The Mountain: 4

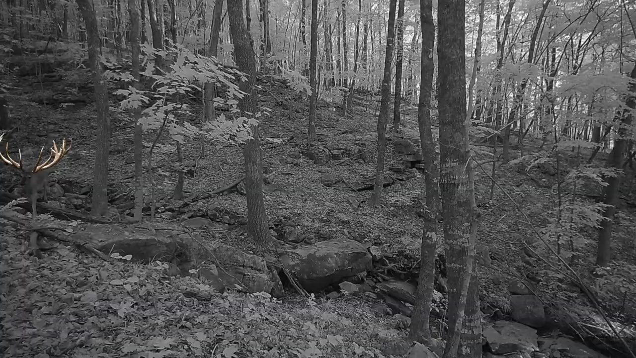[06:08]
See that little deer right there? Crossing that there creek.